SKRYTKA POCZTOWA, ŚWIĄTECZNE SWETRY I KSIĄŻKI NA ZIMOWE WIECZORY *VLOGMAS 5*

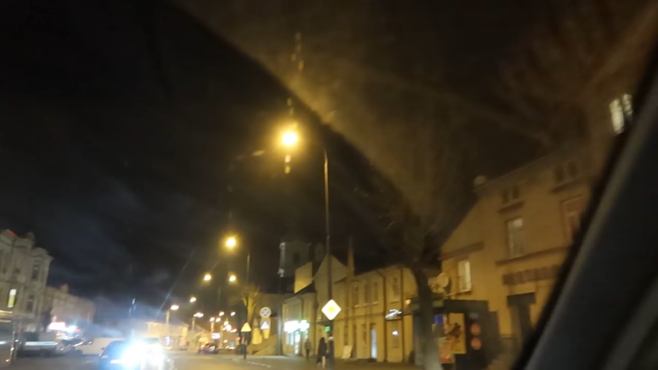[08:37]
Już tam trochę wcześniej było widać, ale jadą w tym kierunku co my, więc dalej jeszcze nic nie ma.
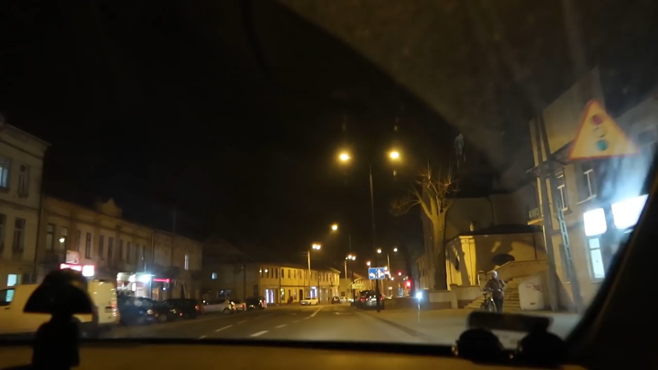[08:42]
Ale będzie piękna ulica tutaj, nasza główna w Ozurkowie, przystrojona. A zobaczmy, czy choinka, zawsze ta choinka wielka, w sensie ten świerk czy coś.
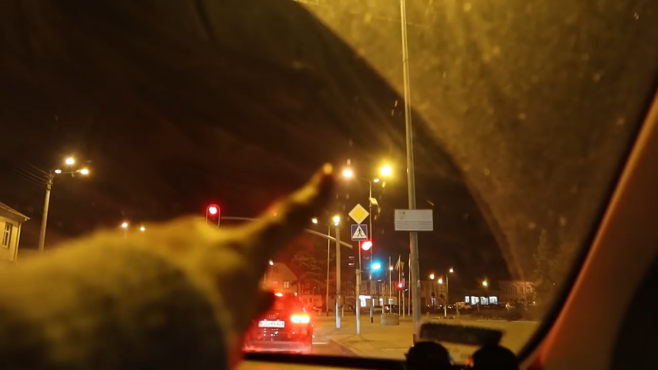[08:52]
Nie, teraz go nie widać, bo jest ciemny i wysoki, ale zawsze jest w lampkach przed świętami. Także czekamy, czekamy, zobaczymy, czy tu jeszcze coś świątecznego się pojawi.